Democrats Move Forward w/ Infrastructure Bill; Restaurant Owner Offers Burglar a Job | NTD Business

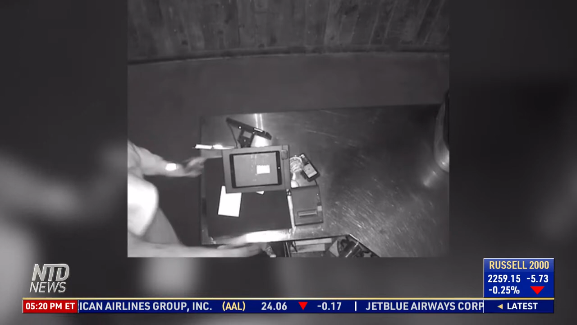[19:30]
around 4 a.m on holy saturday a burglar broke into diablo southwest grill in
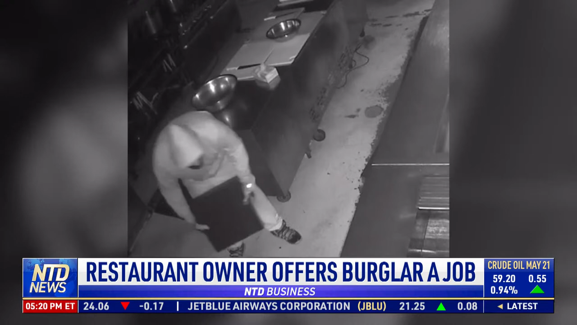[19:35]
augusta georgia the owner shared a picture of the shattered front door